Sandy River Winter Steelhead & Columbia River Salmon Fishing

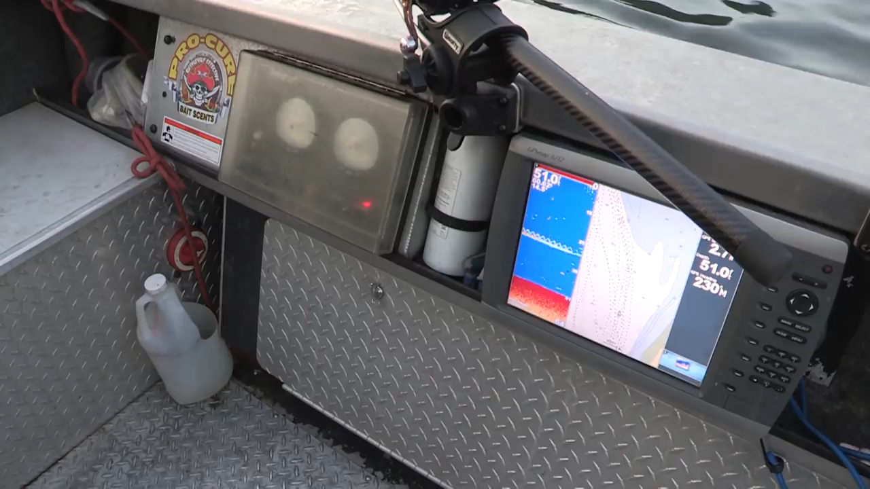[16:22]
rotating part there and then down below it is you were picking up our weight
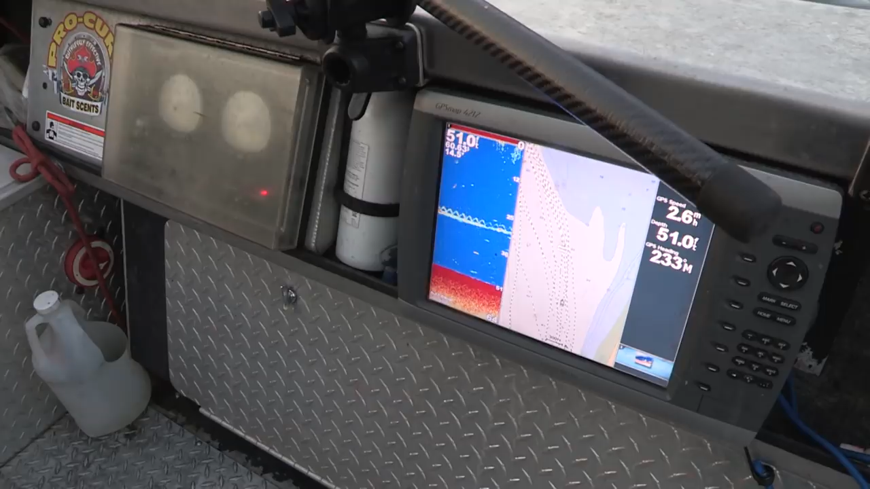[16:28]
and not a lot of fish around there right now but when we get into them down here and the bottom comes